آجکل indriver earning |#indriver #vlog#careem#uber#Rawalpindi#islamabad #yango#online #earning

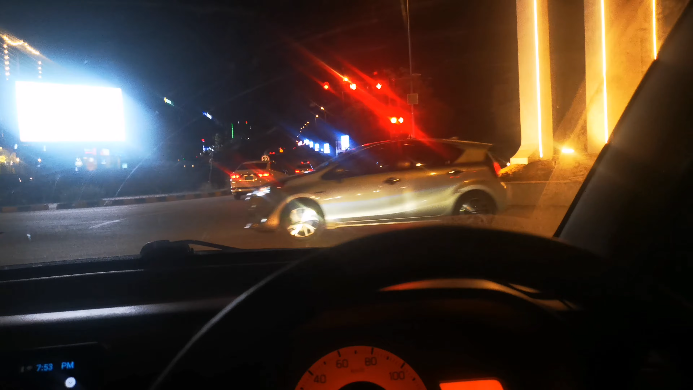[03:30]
तो मैं बस अच्छी राइड ढूंढता हूँ, थोड़ा इंतज़ार करता हूँ, थोड़ा वेट करोगे आपको अच्छी राइड मिलेगी। जब भी राइड ड्रॉप कर दिए, यहाँ से राइड मिली है बैरियर टाउन की रफ़ी ब्लॉक की, 550 रुपये में 10 किलोमीटर, मुश्किल से राइड मिली है। अब इनको पिक करने जा रहा हूँ और फिर देखते हैं क्या होता है।
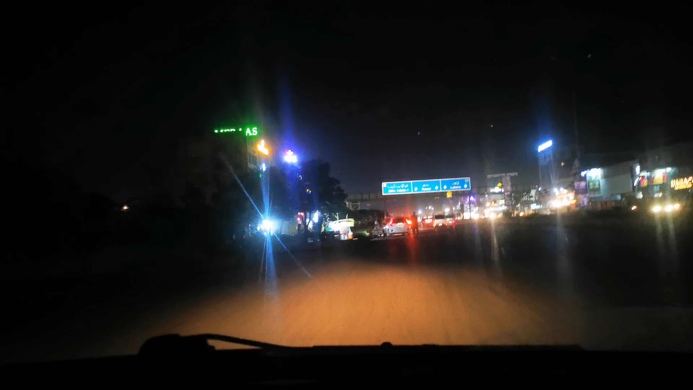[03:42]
अच्छा गाइस, अभी राइड ड्रॉप कर दिया बैरियर फेज 8 में मैंने, और अभी आप देख सकते हैं मेरी टोटल अर्निंग आपको शो हो रही होगी 3,250 रुपये।